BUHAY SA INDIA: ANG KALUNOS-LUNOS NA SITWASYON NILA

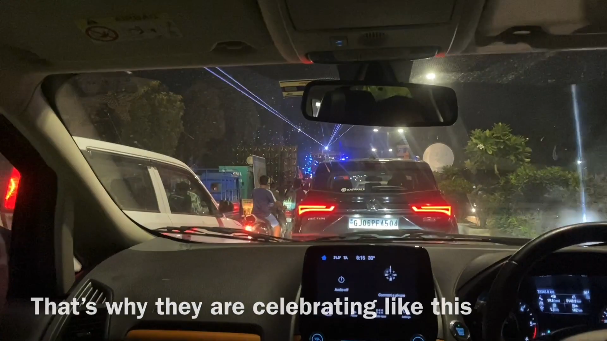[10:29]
Tingnan yung may stage sila. I hope I will not get copyright to.
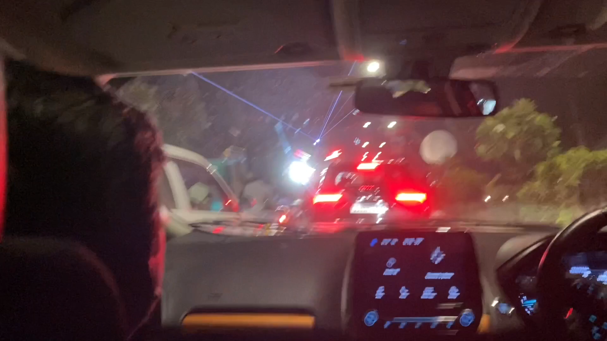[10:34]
Because there's music. Ayan, currently Milan is driving and ayan, nato-traffic kami dahil mayroon ngang celebration.
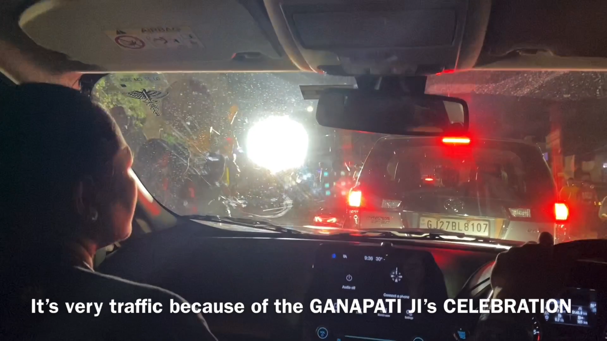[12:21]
Ha, ang lakas ng sound system nila, tapos medyo na traffic kami dito.